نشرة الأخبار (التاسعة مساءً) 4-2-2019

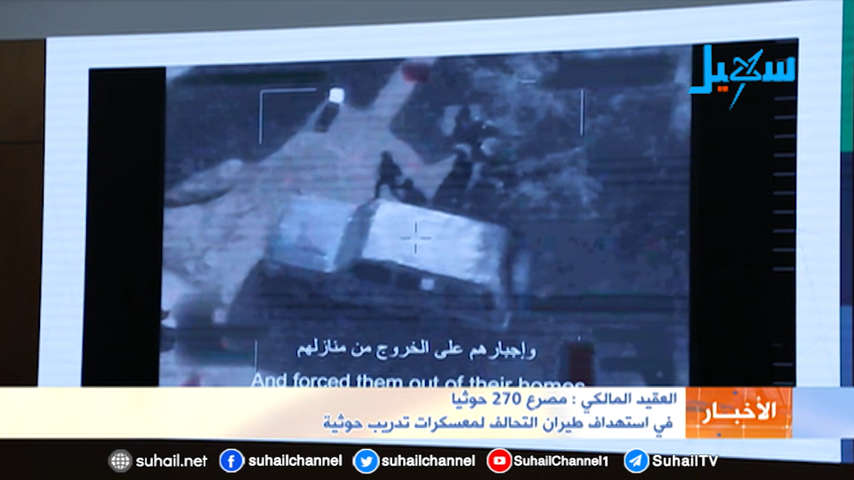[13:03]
طبعا رح نزودكم بهذا الفيديو بعد المؤتمر الصحفي الميليشي الحوثي تتعمد الوصول إلى مثل هذه القرى الحديث مع الأهالي طبعا كما ذكرت هذه عملية مستمرة وليست فقط لدقيقتين يتم إجبار المواطنين اليمنيين